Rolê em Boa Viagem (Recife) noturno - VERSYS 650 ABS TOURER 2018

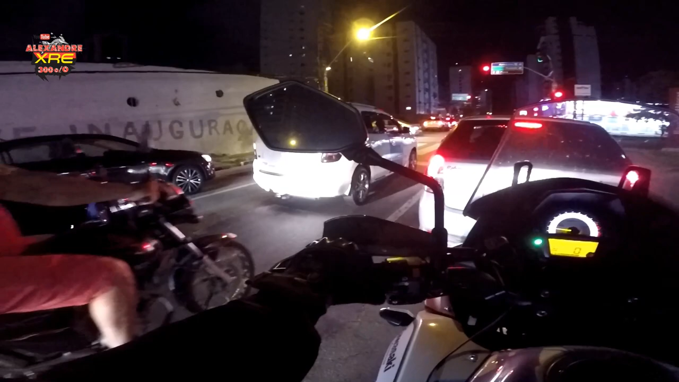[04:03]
Aqui eu vou pra Piedade. Posso pegar qualquer um aqui, mas vou pegar. Caramba. É. Tem que pegar essa daqui. E lá na frente eu mudo pra esquerda. Eu posso ir também ali pela Domingos Ferreira, mas Domingos Ferreira não.
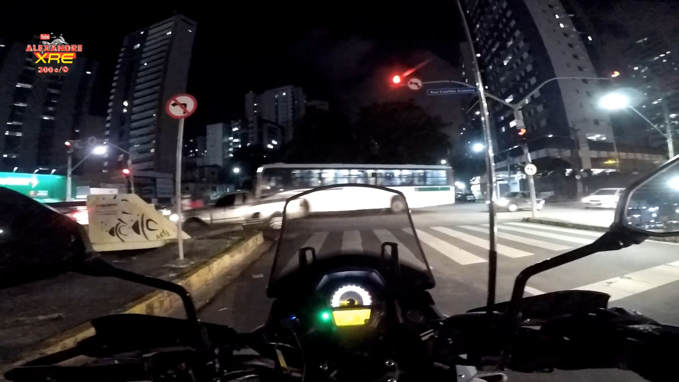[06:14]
Melhor pra mim seria o lado de lá, o outro lado do canal, mas aqui tem uma placa proibindo. Lá na frente a gente desenrola.
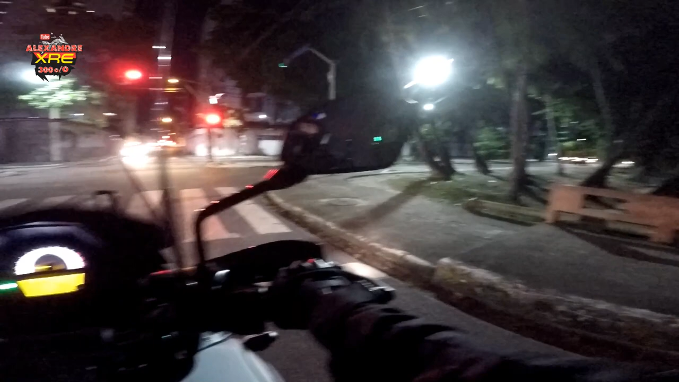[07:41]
Eu passo em frente e pego a segunda direita, né? Cadê? É. Lá na frente tem Navegantes. Só que é contramão.
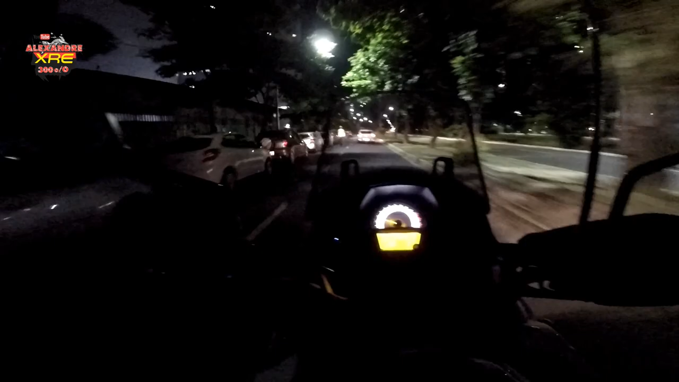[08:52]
O parque é aqui, mas eu vou passar em frente, que eu vou estacionar na orla. Eita, tá cheio, viu? Aí tem evento aí.
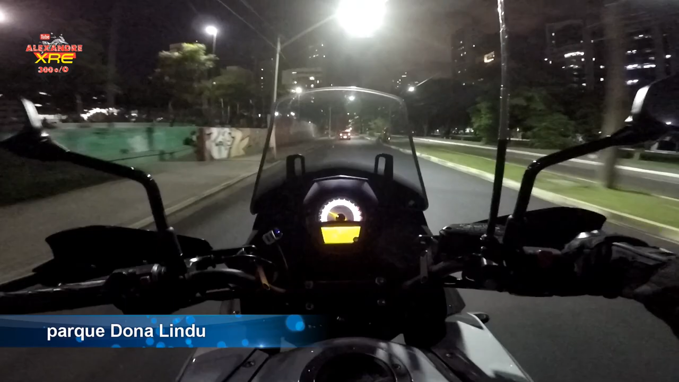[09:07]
Velho, pela quantidade de carro, eu acho que vai faltar vaga lá na orla pra estacionar a moto também, viu? O louco, meu. É porque é proibido.
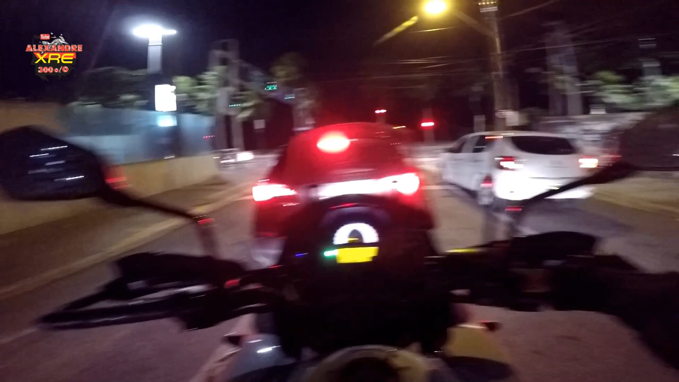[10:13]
Se não der pra estacionar, vou ter que dar umas voltinhas por aqui, viu? Estamos na orla de Piedade, né? Na Avenida Boa Viagem. beira-mar. Ela tem um canal chamado Nando Ângelo, se não me engano é esse nome. Pra quem gosta de lugar bonito, viu?
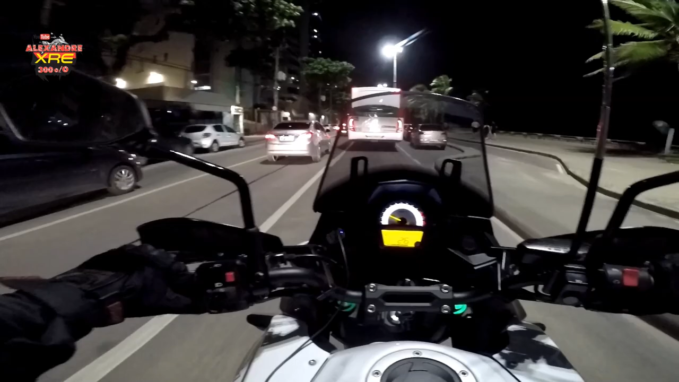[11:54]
Fiscalização por parte da polícia aí, mesmo que exista, fica a desejar. Aqui na frente já está o parque. Deixa eu ver se eu encontro os colegas por aqui. Aqui é uma parada de ônibus, não é estacionamento.